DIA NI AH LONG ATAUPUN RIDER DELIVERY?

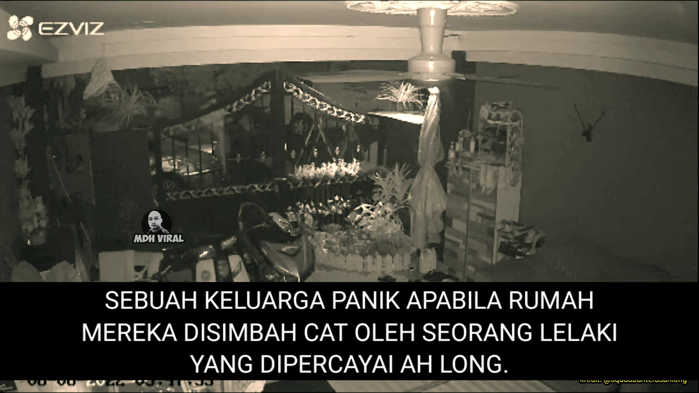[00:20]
Sebuah keluarga panik apabila rumah mereka disimbah cat oleh seorang lelaki yang dipercayai Ah Long. Mengikut maklumat, keluarga tersebut baru sahaja berpindah ke rumah ini.